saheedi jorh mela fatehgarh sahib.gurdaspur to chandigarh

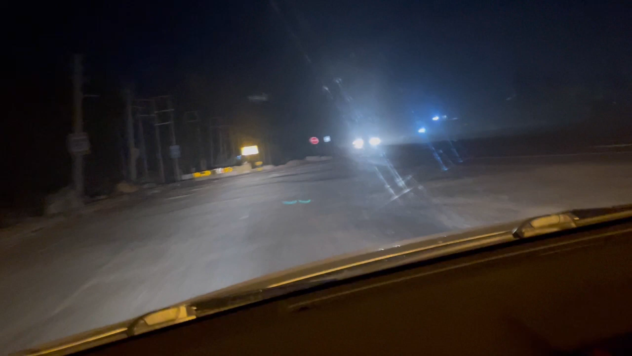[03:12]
ਸੋ ਅਸੀਂ ਚੱਲ ਪਏ ਹਾਂ, ਤੁਸੀਂ ਵੇਖ ਸਕਦੇ ਹਾਂ ਟ੍ਰੈਫਿਕ ਜਿਹੜੀ ਆ ਥੋੜ੍ਹੀ ਥੋੜ੍ਹੀ ਚਾਲੂ ਹੋ ਗਈ ਆ, ਨਾ ਮਾਤਰ ਹੀ ਆ, ਧੁੰਦ ਵੀ ਕੋਈ ਖਾਸ ਨਹੀਂ ਇੰਨੀ, ਅਤੇ ਠੀਕ ਆ ਕੁੱਲ ਮਿਲਾ ਕੇ ਮੌਸਮ। ਬਾਕੀ ਤੁਹਾਨੂੰ ਅਪਡੇਟ ਜਿਹੜੀ ਆ ਨਾਲ ਦੀ ਨਾਲ ਦਿੰਦੇ ਜਾਵਾਂਗੇ।